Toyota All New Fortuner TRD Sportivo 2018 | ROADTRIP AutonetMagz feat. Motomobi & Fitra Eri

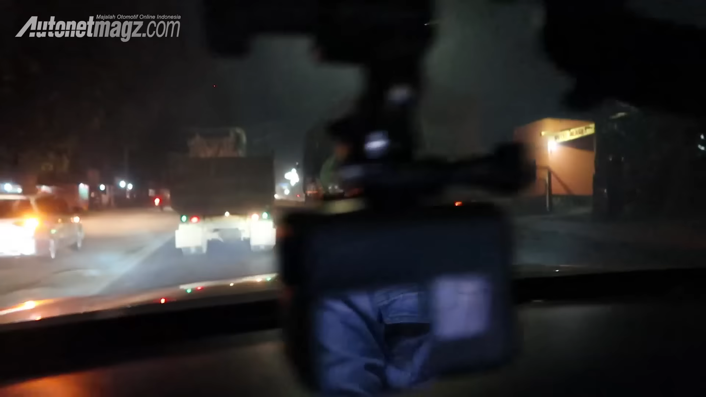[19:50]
Ya, ini biasa terjadi di tanjakan kalau misalnya ke daerah-daerah nanjak,
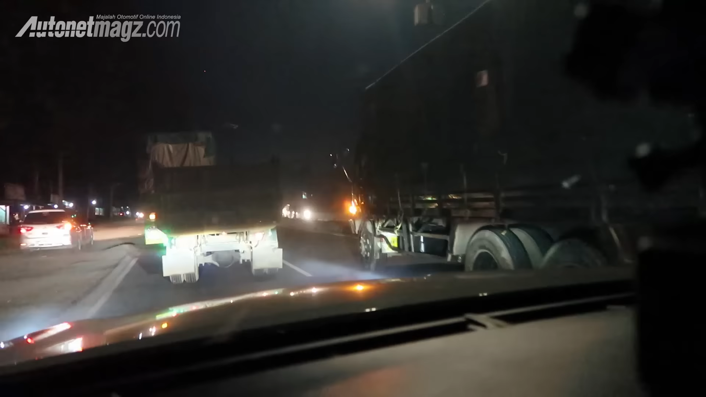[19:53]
makanya kita juga sama truk depan itu biasakan selalu ini jaga jarak.